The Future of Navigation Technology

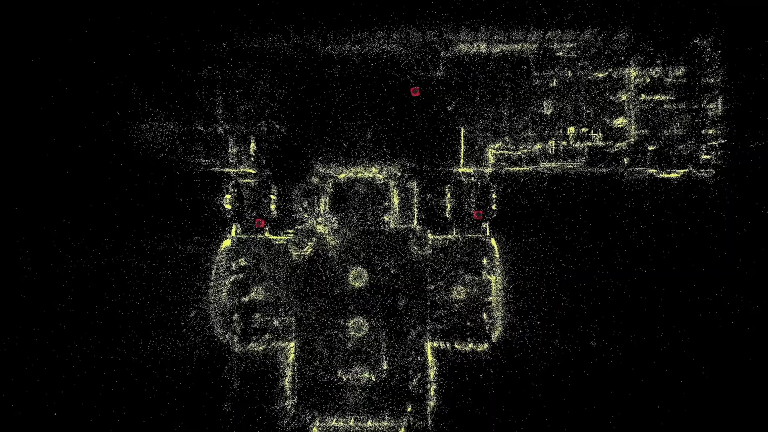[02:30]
So the way that it works, very simplified, is that you create a 3D representation by scanning the environment with special cameras.
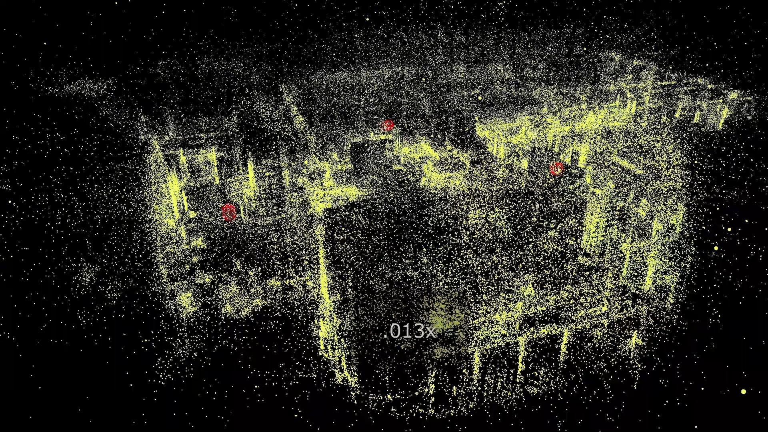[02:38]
And this then creates a point cloud that you can use.
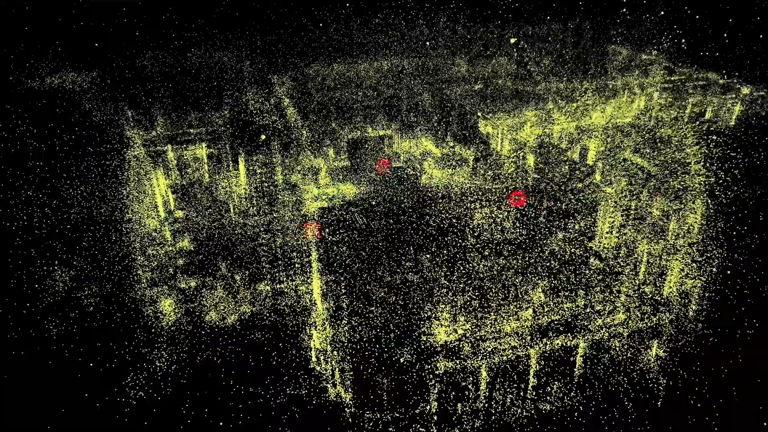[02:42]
Think of it like a big 3D map of the actual space. The big problem is that it can be really complex and cost-intensive to
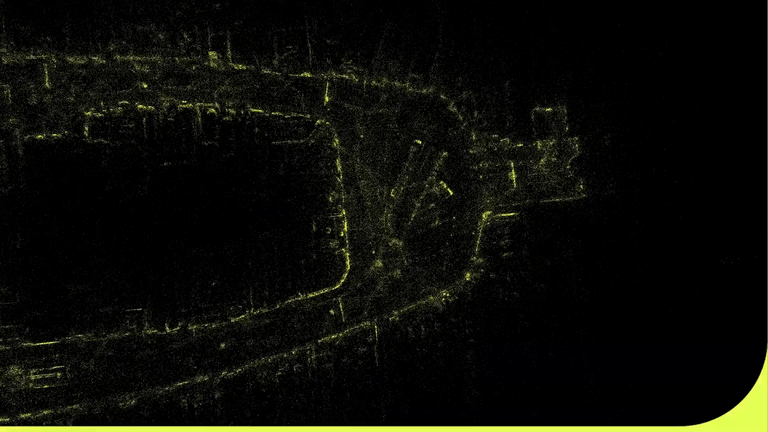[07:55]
And now you have a point cloud or this 3D map of this mall and you can basically use,